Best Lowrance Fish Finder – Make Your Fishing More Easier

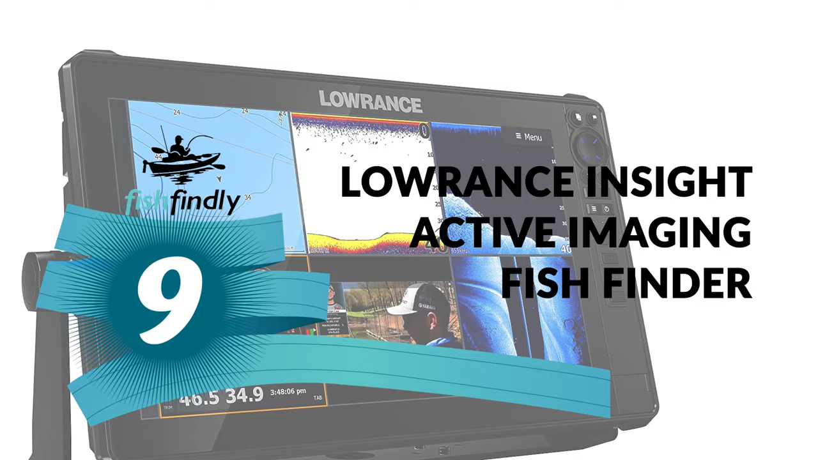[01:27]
the best lawrence fish finder for your ordinary use try not to stress
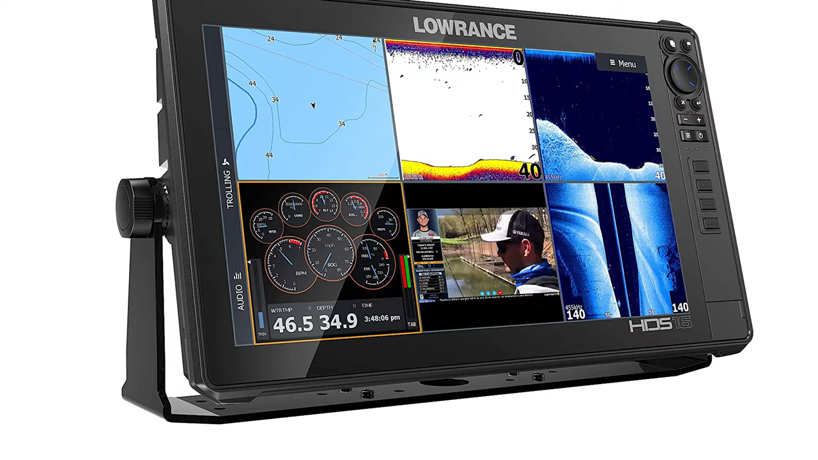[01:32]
here is the best lawrence fish finder sitting tight for you the lawrence insight active imaging fish finder is perhaps the most ideal decision for you this
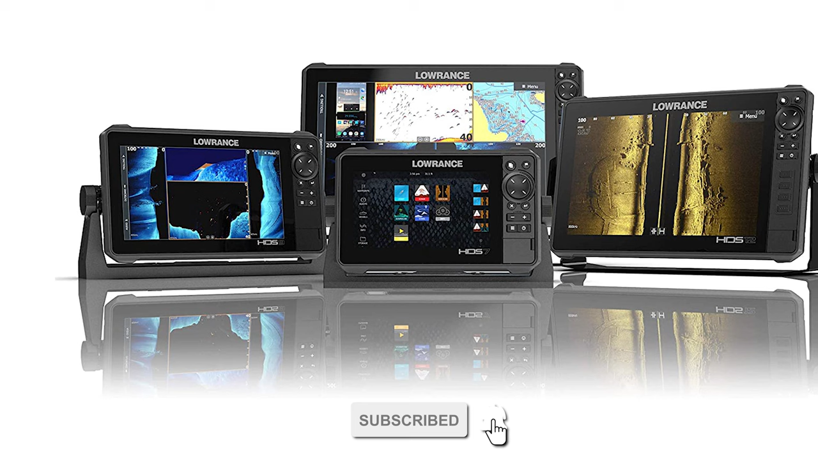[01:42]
lawrence fish finder makes certain to carry a grin to your face the lawrence insight active imaging fish finder is constructed of high quality material which is durable and
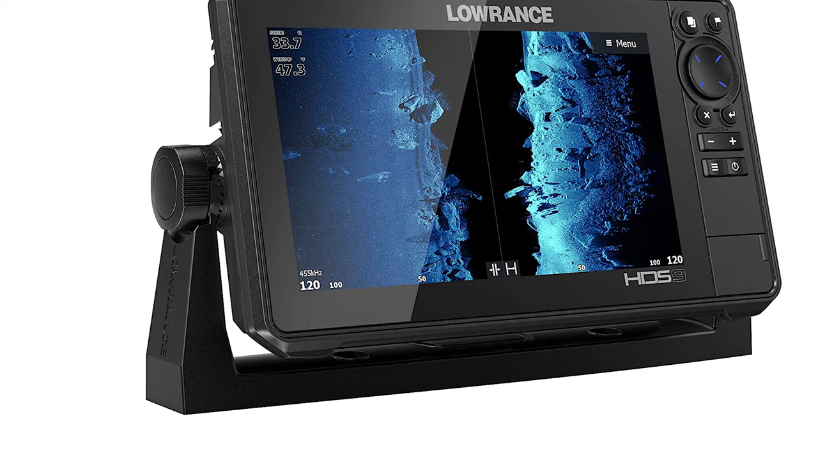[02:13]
redraws and quicker response times to easily drive technology like structure scan 3d mercury vessel view link and lawrence outboard pilot this fish
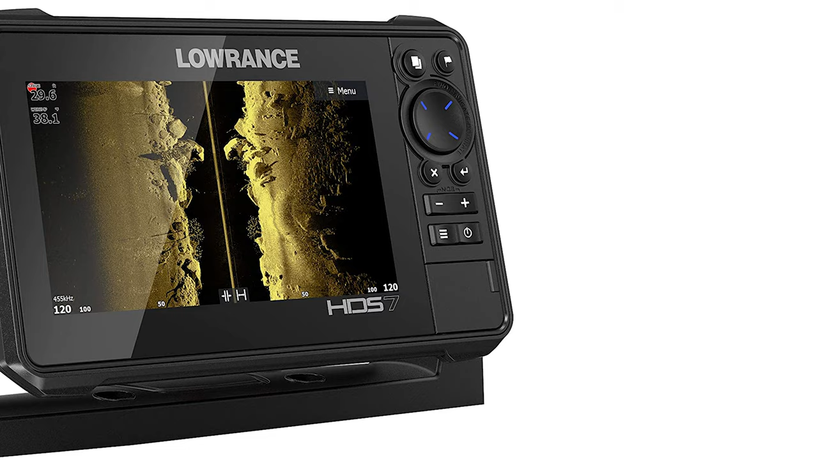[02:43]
it navigates faster with automatic route planning that auto
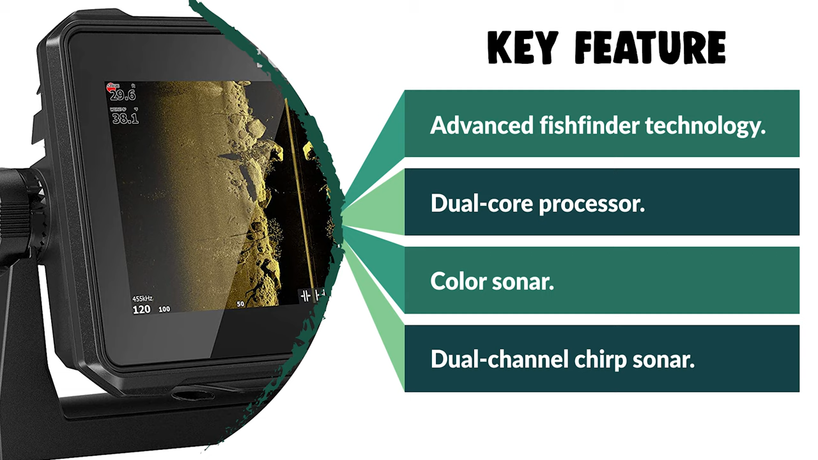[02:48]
plots the shortest and safest course based on a boat's draft beam and height creating a route around fixed hazards
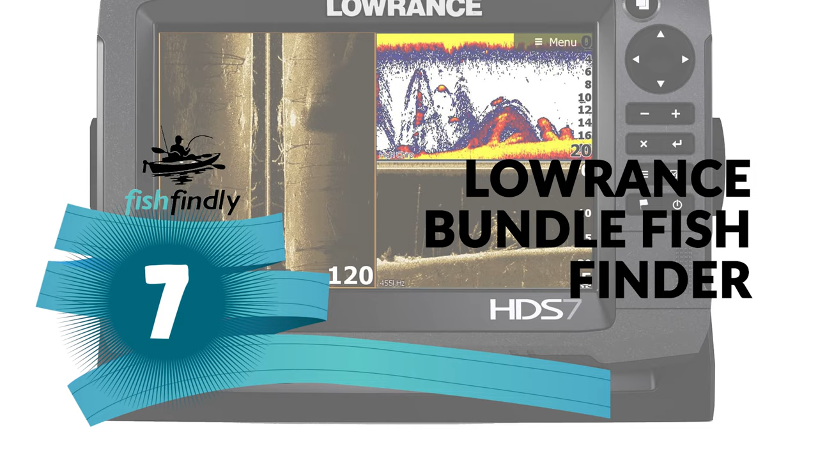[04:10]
fishing trip simpler and easier with an advanced lawrence fish finder at that point lawrence bundle fish finder is the best guide for you the lawrence fish finder from lawrence offers superior components and materials that far exceed the competition the
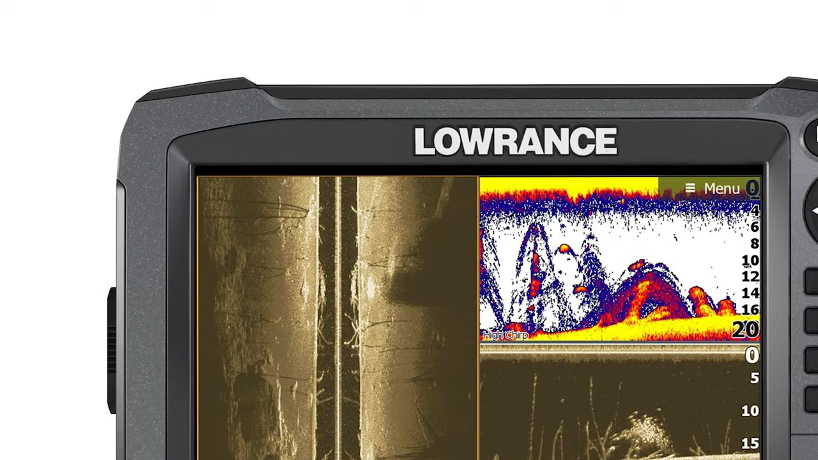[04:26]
lawrence bundle fish finder comes with a seven inch display
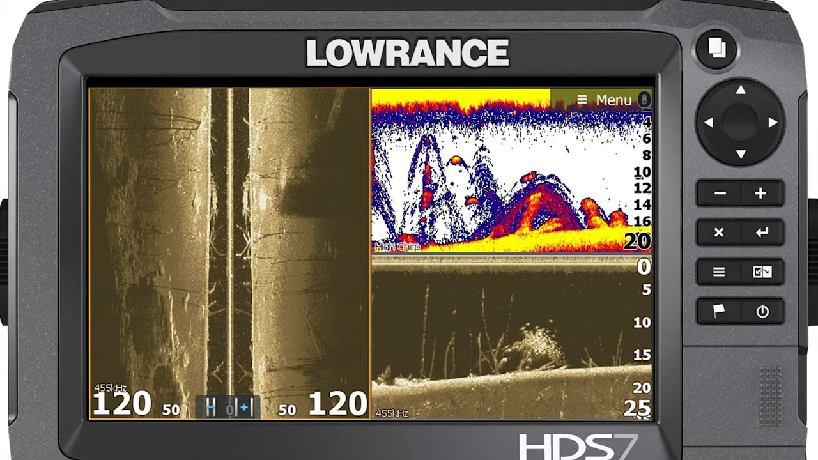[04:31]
the screen carries a 640x 480 pixels resolution the display screen is easy to read even when under the sun
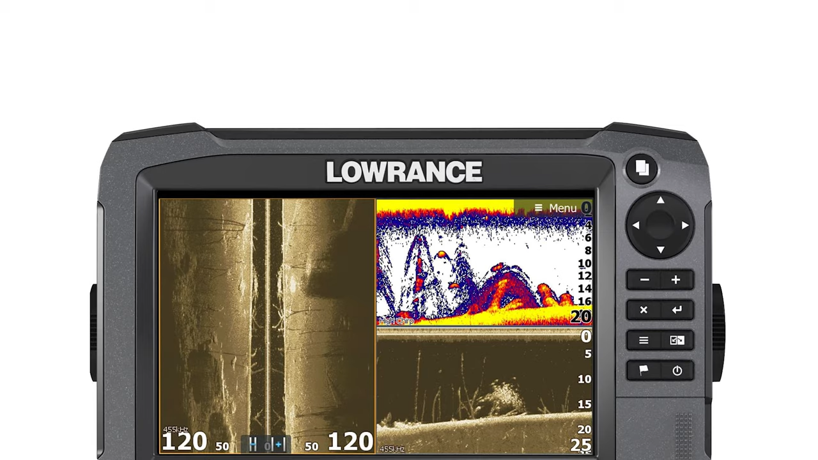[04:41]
there's no reduction in readability even when viewed at steep side angles they point out that the use of front panel push buttons and arrow keypad makes the unit very easy to manipulate or control
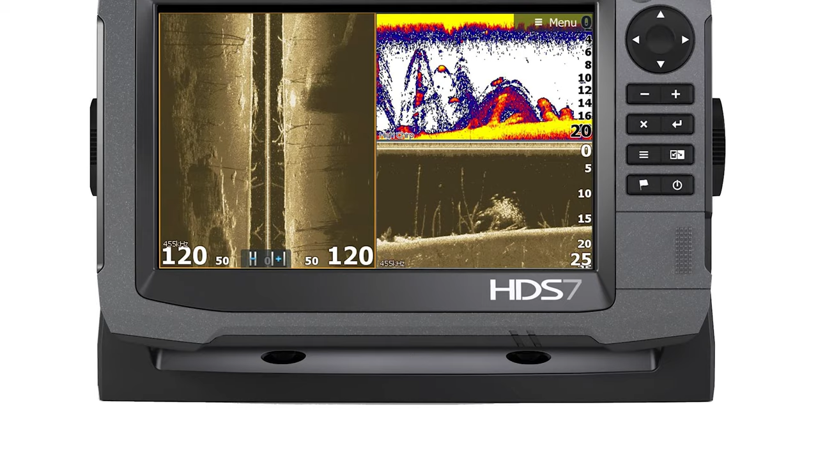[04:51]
users also like that it has built-in wi-fi additionally reviewers say that with this feature they can connect this unit to their ipad so they can control
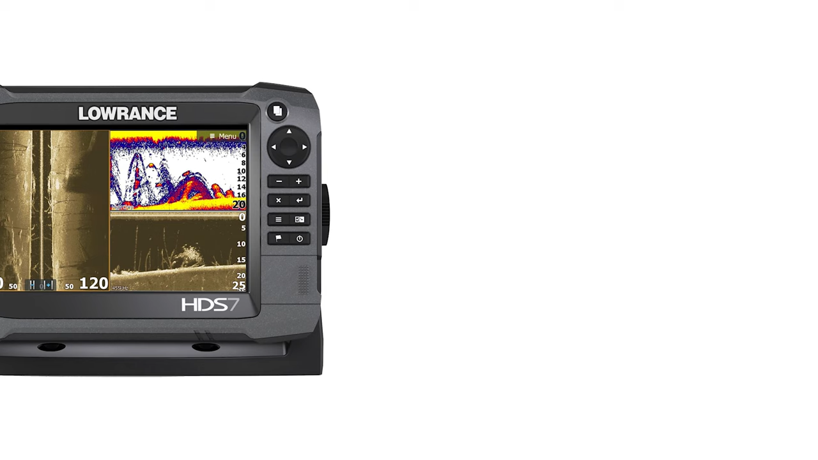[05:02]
it or run a boating app for the budget conscious buyer the fish finder may